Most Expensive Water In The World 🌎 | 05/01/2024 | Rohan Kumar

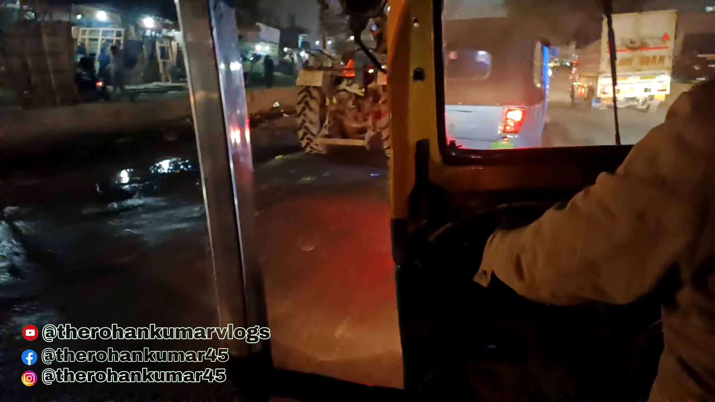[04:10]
गाटे हमें बहुत पार ऐसे होते हैं ओटो चलते हैं जलने पलट जाता है इसे है बेकार रोट की हालत करने के अश्छ आर जगड़ कुछ हो देख को इसे हैं कि दो करें दो करें हैं इस आख दो है रोग दो के चल रहे हैं है